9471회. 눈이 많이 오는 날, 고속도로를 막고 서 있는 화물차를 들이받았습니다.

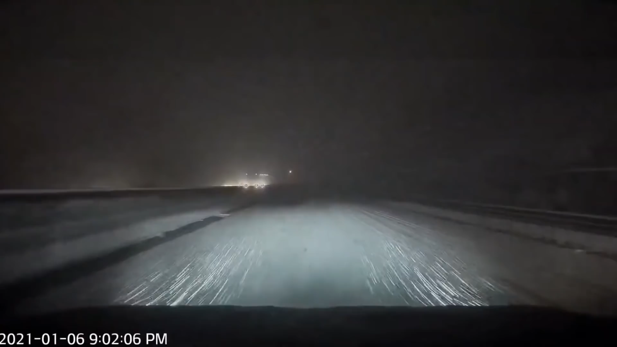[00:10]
폭설이 엄청 내립니다. 그런데 속도가 어느 정도 돼 보이나요? 속도가 좀 있어 보이죠? 고속도로에서는 차가 없더라도 이럴 때는 좀 천천히 가야 되는데요. 왜냐하면 가다 보면 미끄러지는 차가 있을 수도 있죠.
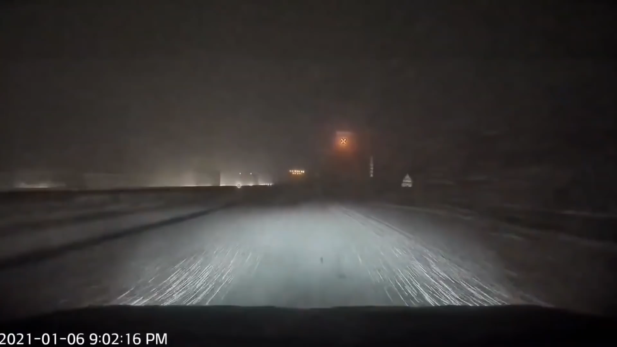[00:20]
쭉 아무것도 없어요. 나 혼자 갑니다. 춘천 쪽으로 차가 없어서 가고 있습니다. 눈길 미끄럼 주의, 제설 작업증, 추월 금지. 이럴 때는 좀 천천히 가야 돼요. 시속 100도로지만 이럴 때 50보다 훨씬 더 밑으로 가야 되는데 저기 번쩍번쩍하네요. 저거 뭐예요? 저거 번쩍번쩍번쩍번쩍번쩍번쩍. 저거 뭐야? 뭐야? 뭐야? 저거 뭐야? 트럭이 트럭이 1, 2, 3차로 가로막고 서 있네요.